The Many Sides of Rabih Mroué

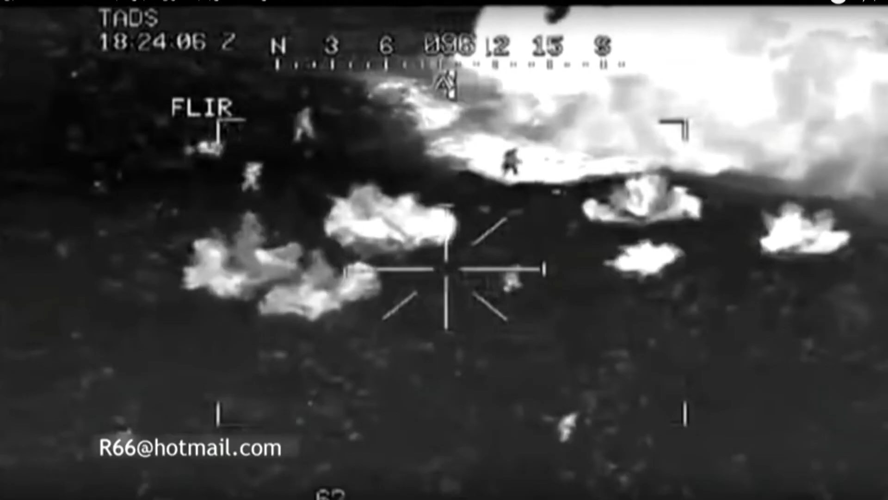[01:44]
And one is blurred from far away, you don't see really.
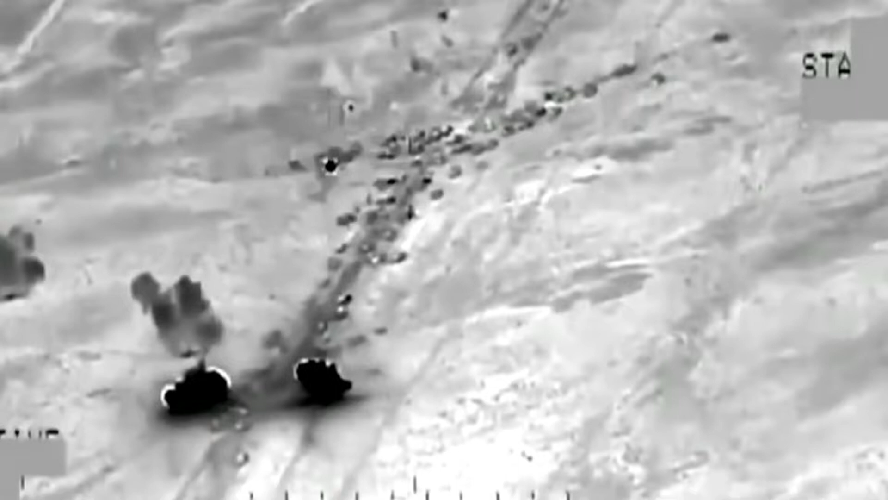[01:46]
But both of them actually document the act of killing.